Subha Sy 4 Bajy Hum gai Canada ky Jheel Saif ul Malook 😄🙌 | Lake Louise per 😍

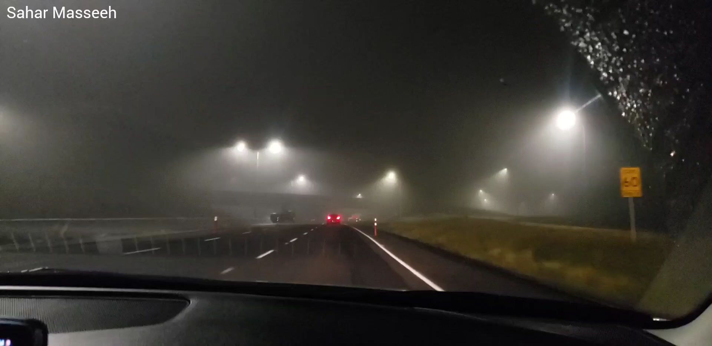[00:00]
بسم اللہ الرحمن الرحیم السلام علیکم everyone hope you guys are doing well and welcome back to my channel دعا ہے آپ سب جہاں کئی بھی ہو خوش و آباد اور اپنے پیاروں کے قریب رہے جیت آج ہے ہمارے ٹرم کا ڈے 5 اور آج ہم جا رہے ہیں لیک لویس تبیہ ہم رات کے آدھی رات کو ہم نکلے ہوئے رات کے تقریباً ساڑھے تین بج رہے ہیں کیونکہ لیک لویس میں ہم کل بھی گئے تھے اور کل ہمیں پارکنگ بلکل نہیں ملی تھی تو صبح کے وقت جانا ایسا آپ سوچیں کہ آپ کو ناممکن ہی ہے کہ پارکنگ ملے گی ایسے ایسے لوگ ہوتے
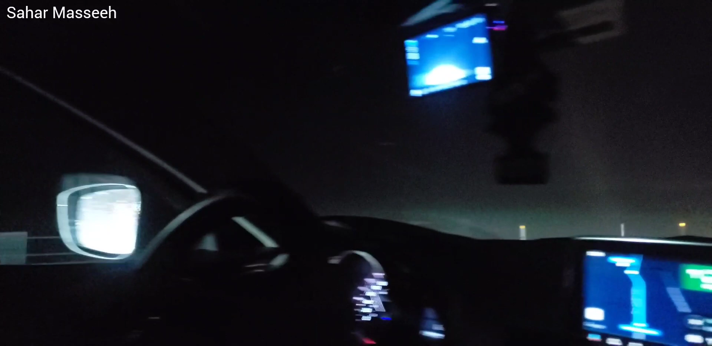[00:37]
شہر مسیجر ہیں وہ ابھی ڈرائیو کر رہے ہیں